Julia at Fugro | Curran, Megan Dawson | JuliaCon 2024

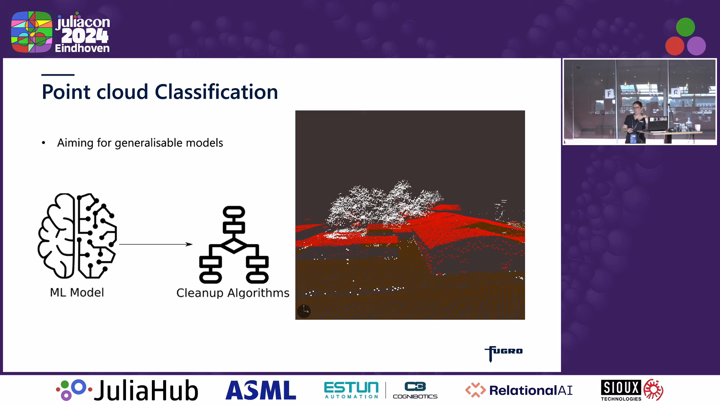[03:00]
So our models, we are aiming for as being as general as possible, so they can work on lots of different sensors and different densities of point cloud data. And they are combinations of machine learning as well as some geometric bespoke cleanup algorithms.